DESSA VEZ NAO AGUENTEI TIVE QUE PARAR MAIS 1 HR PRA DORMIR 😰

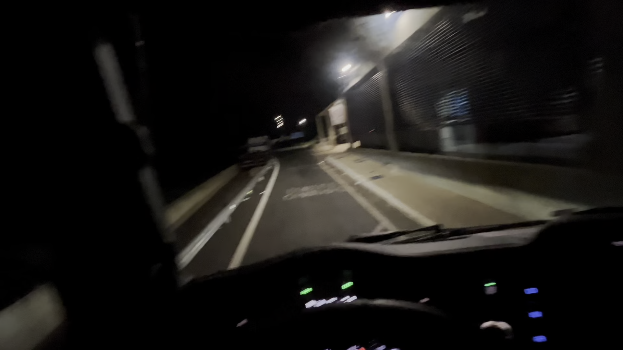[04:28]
Parada de ônibus e caminhão. Você tá doido, ó.
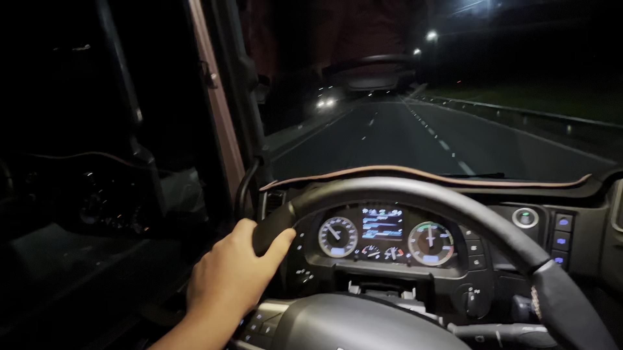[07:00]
O movimento tá bem fraquinho, cara. Bem fraquinho mesmo. Quase ninguém rodando hoje, cara. Nossa, nossa, os tantos de caminhão que a gente vê durante a semana. Hoje mesmo, nossa senhora, tem quase ninguém. Tem quase ninguém na pista.